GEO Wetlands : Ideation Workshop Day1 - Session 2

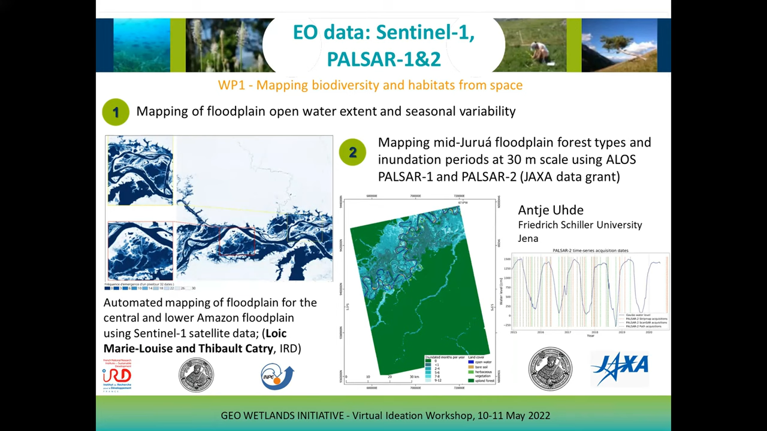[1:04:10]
And on the lower Amazon floodplain, large seasonal lakes and aquatic macrophytes are the dominant habitats. So C-band Sentinel-1 works very well. Whereas L-band PALSAR data is required to map flooding on the Juruá floodplain, which is mostly forested. Spaceborne LIDAR from the JEDI mission was combined with the Copernicus GLO30 DEM,